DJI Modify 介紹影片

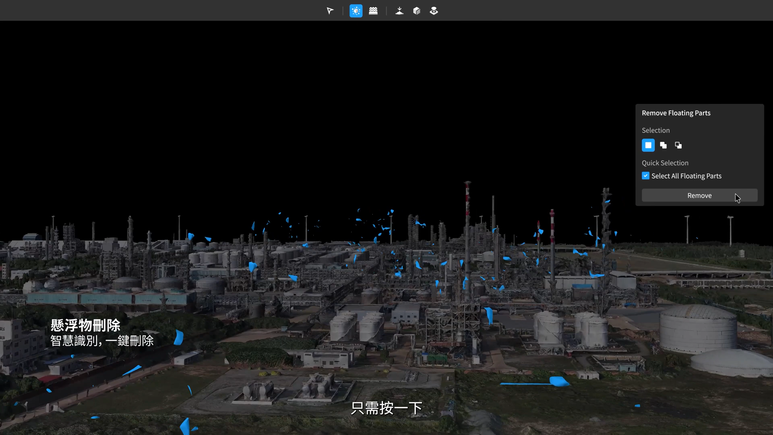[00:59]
One-click ensures accurate identification and automatic selection across dozens of square kilometers. You can delete all of the selected floating parts with another click.
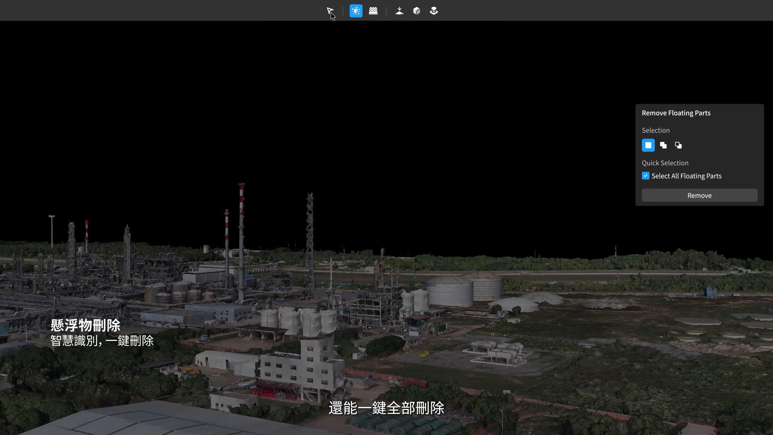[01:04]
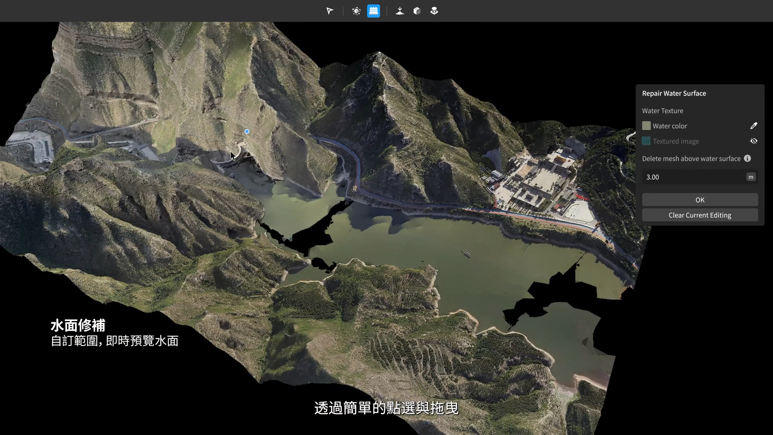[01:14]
Modify provides instant previews for user control and process monitoring.
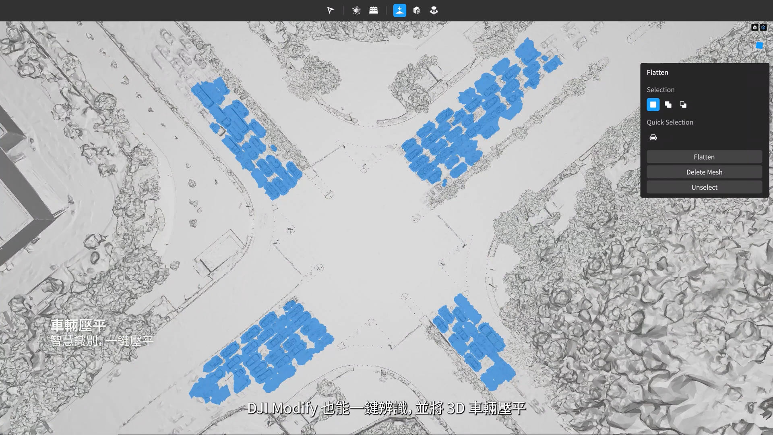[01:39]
It also supports manual region selection and flattening.